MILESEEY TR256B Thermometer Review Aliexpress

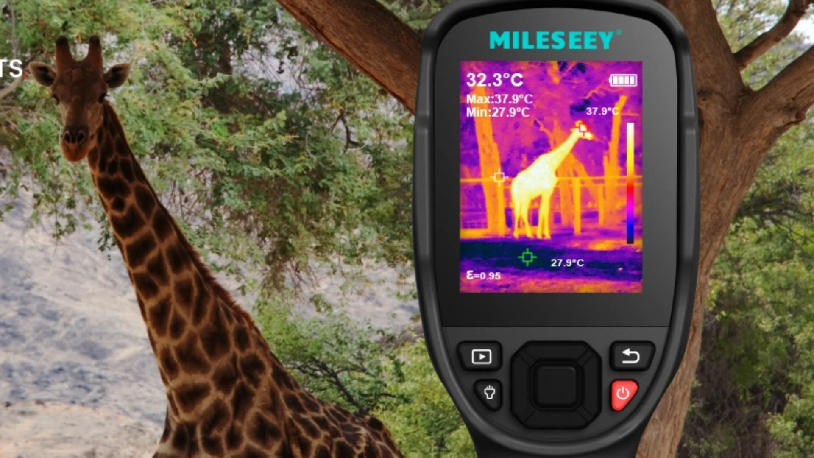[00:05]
On screen: spot 32.3°C, max 37.9°C, min 27.9°C
The MILESI-TIERDA 5-6B Thermometer is a high-performance thermal imaging device designed for precise temperature measurement in tasks such as PCB repair,
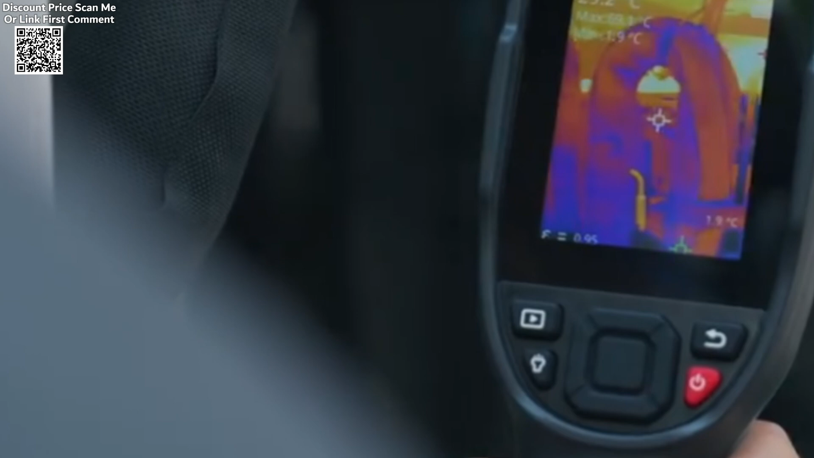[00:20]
The 256x190 to high-resolution thermal sensor provides sharp and detailed images,
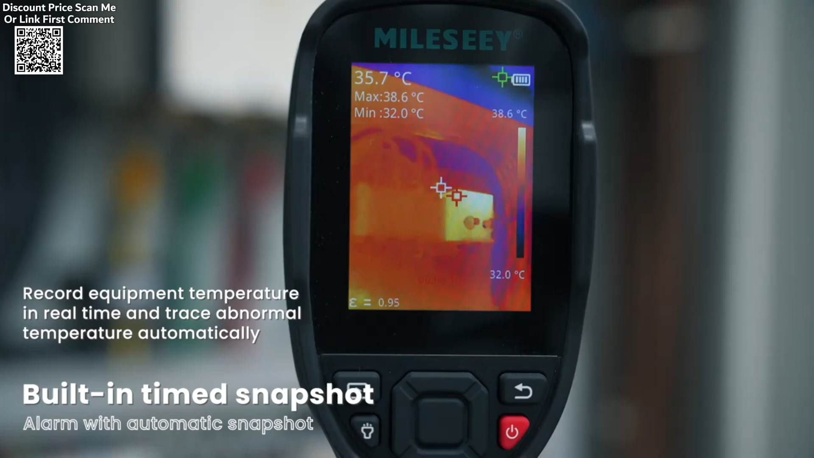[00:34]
On screen: spot 35.7°C, max 38.6°C, min 32.0°C, scale top 38.6°C, scale bottom 32.0°C
The high-temperature tracking feature ensures that
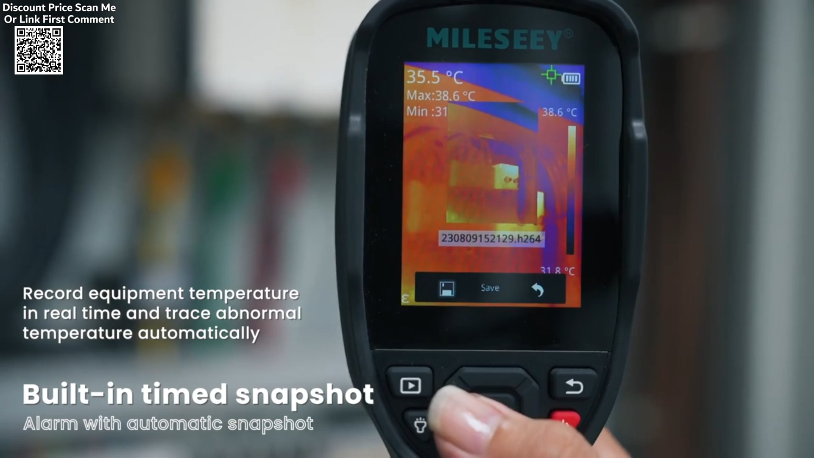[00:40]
On screen: spot 35.5°C, max 38.6°C, scale top 38.6°C
the device can automatically detect and track areas of high heat,
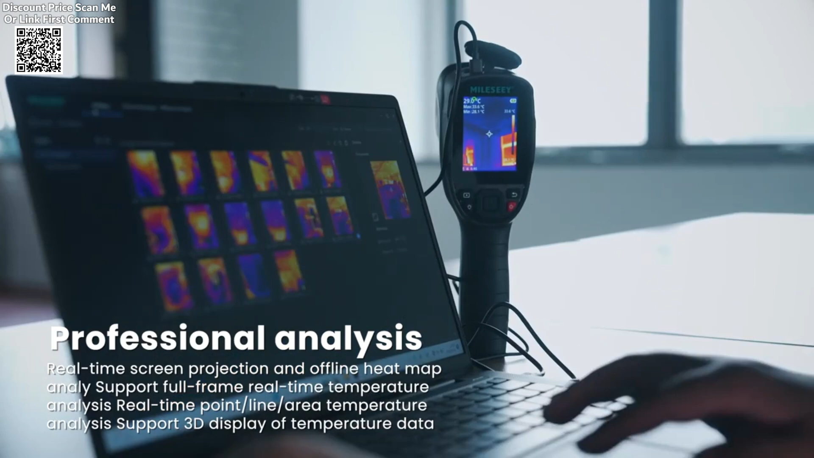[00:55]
Designed for PCB repair, the MILESI-TIERDA 5-6B offers accurate thermal data for diagnosing issues like short circuits,
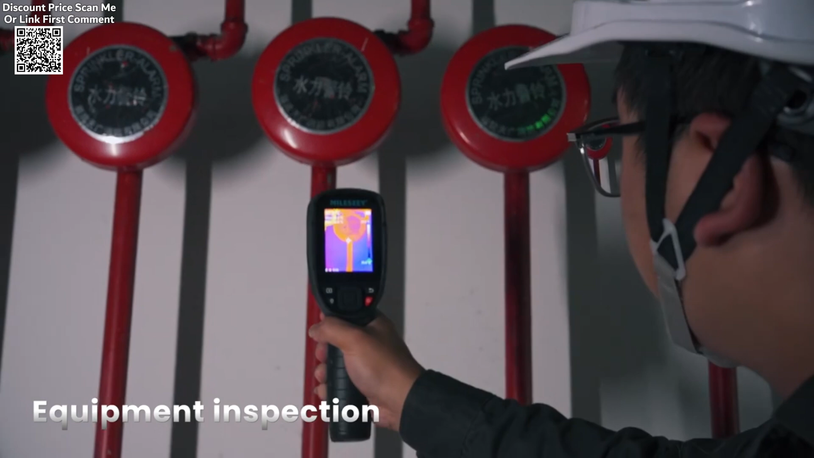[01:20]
The thermal imager clearly displays areas of different temperatures,
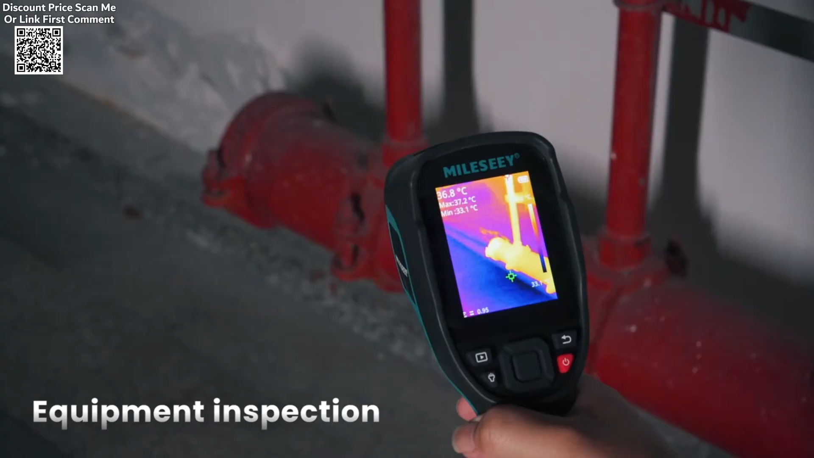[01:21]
On screen: spot 36.8°C, max 37.2°C, min 33.1°C
helping users to assess the efficiency of underfloor heating
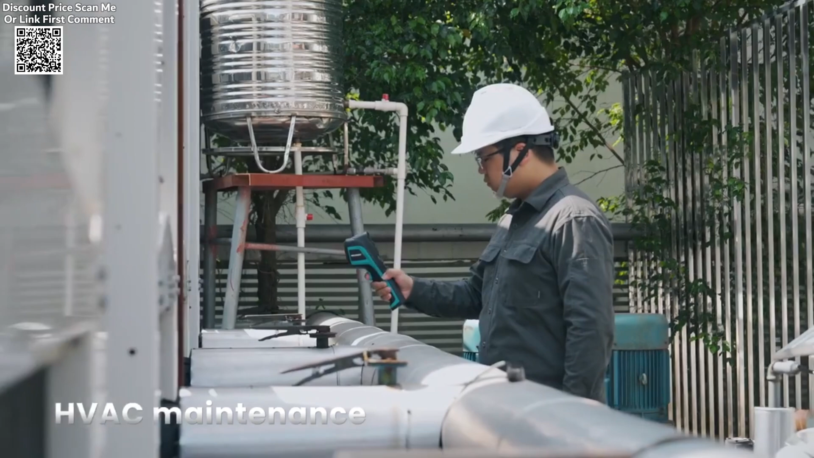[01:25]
systems and identify any issues requiring attention.
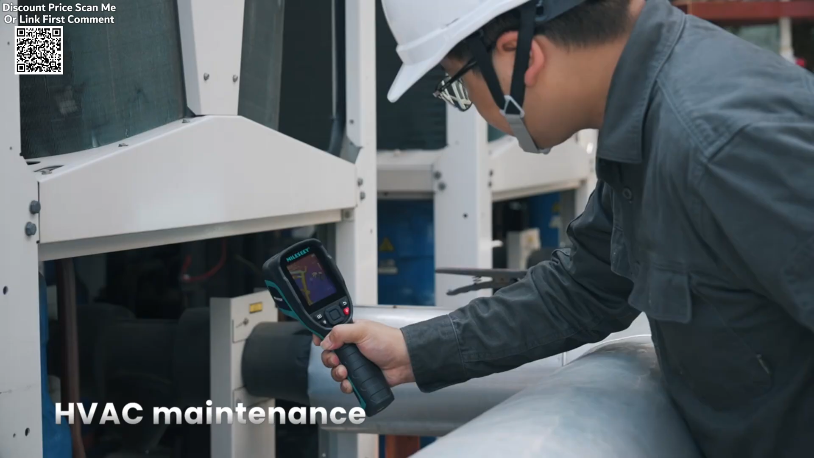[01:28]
With its compact and user-friendly design,
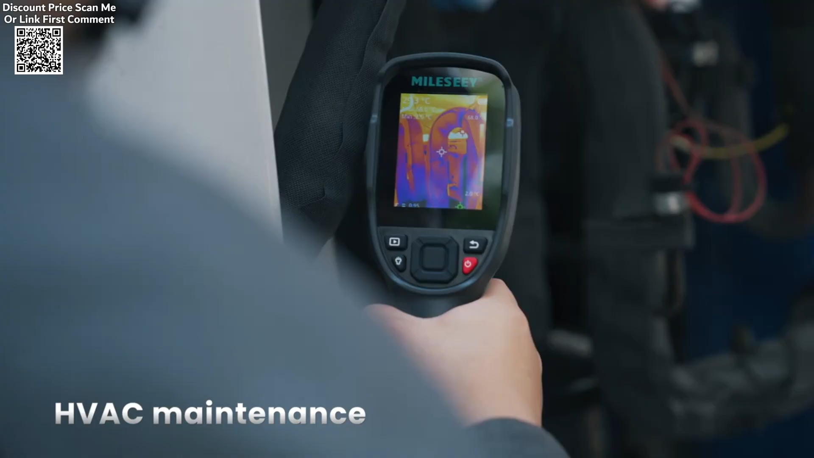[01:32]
the MILESI-TIERDA 5-6B is an essential tool for professionals in various industries,
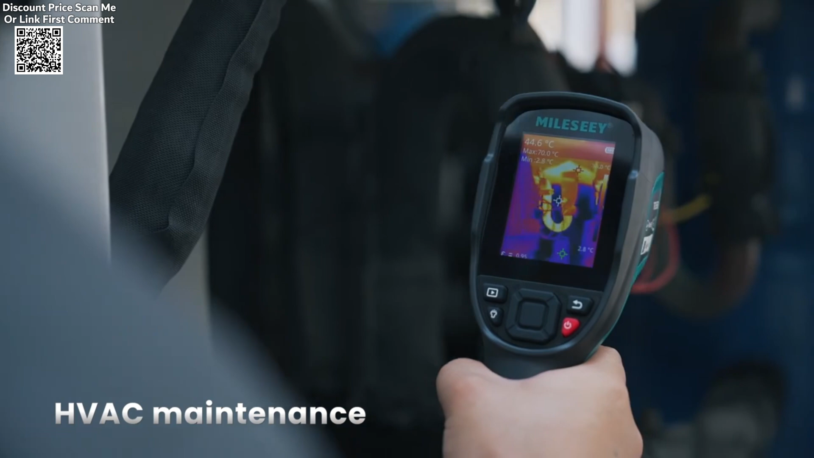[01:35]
providing real-time thermal imaging and high-resolution data to enhance the accuracy and speed of diagnostics.